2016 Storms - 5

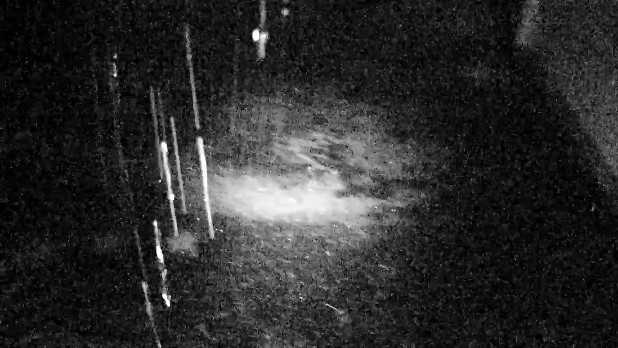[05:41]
This is just terrible. Oh, driveway. Oh, it's getting heavier. Oh. Woo-hoo. Woo-hoo. As long as you don't get wet, I'm fine. Oh, was that lightning?
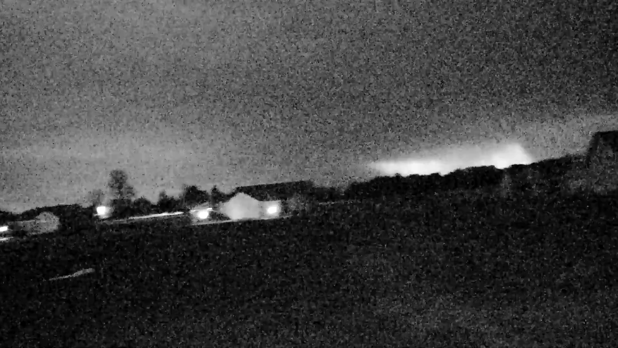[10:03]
Whoa. Ooh, look at it. It's pouring over there. I know, you can see the rain.
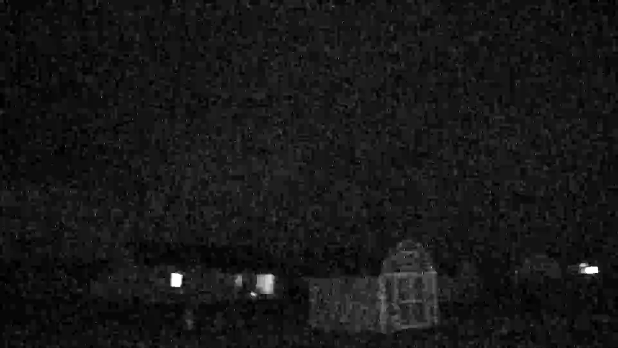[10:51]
This is wicked! Son of a monkey, that was right there. This is crazy. Shoot. I've never been like out here where I can see it. Dang it.
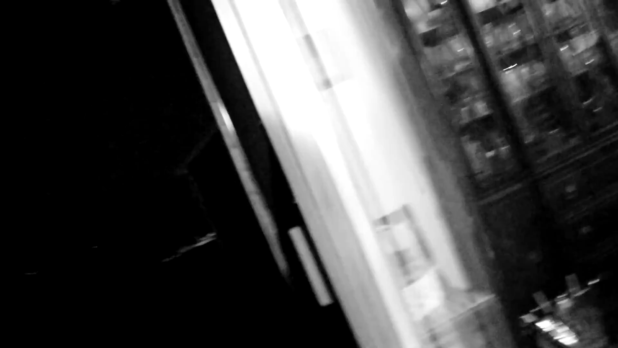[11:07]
That's a boatload of rain.